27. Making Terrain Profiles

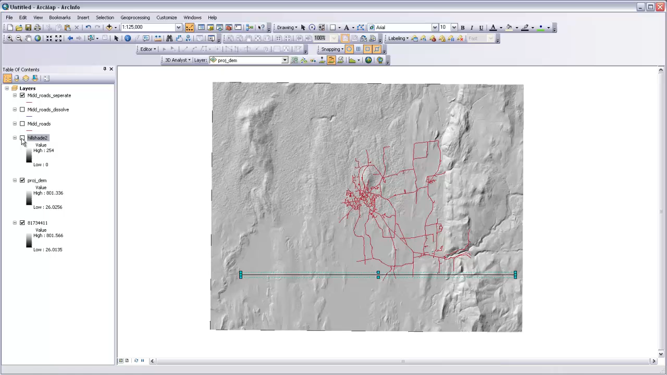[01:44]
to finish that line so there's our line that we've just drawn and what 3D analyst will do is take every point along that line and drop it down to the DEM surface and I'm just going to actually turn off the hill shade so you can see it's dropping it down to this surface where these darker values here are lower and these white lighter values up here are higher and then it will draw it when we ask it to make a profile up
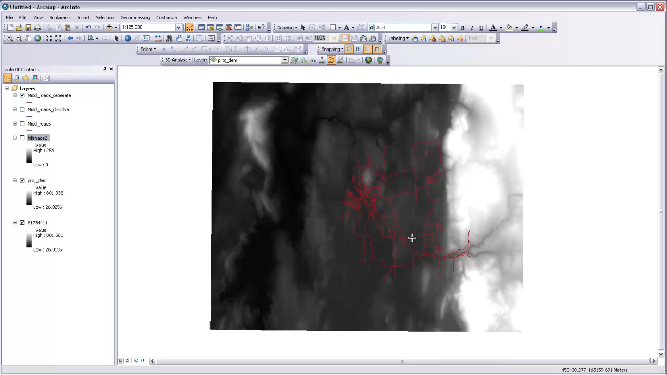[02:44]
line so let's say that I zoomed in here and wanted to know what the elevation profile was going to be as I drove along a series of roads here I could sort of
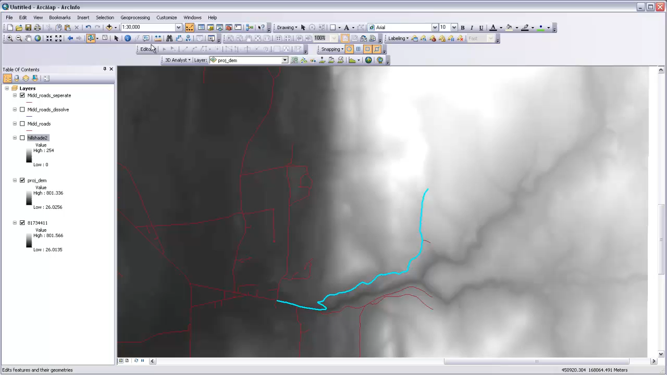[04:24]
so let's do that and then let's retry this so I'm going to close the profile graph and deselect my lines just so that I make sure that when I run this next tool I'm going to be running on all of these lines and then we actually need to use a tool in order to do this interpolation of the elevations of the DEM onto the line work so I'm going to open up my toolbox and come in here to the 3D analyst tools and under the functional surface
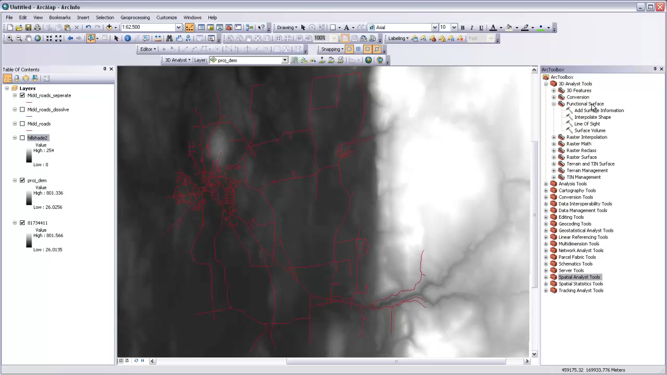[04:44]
toolset is a tool called interpolate shape we open that up then we can enter an input surface that will be our projected DEM here that we're using as our
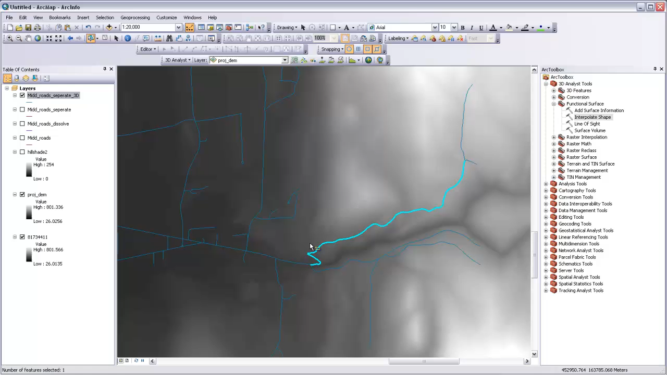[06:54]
longer segment make a profile graph out of it and now I want to show you how you can take this into illustrator and work with it as a vector graphic so first of all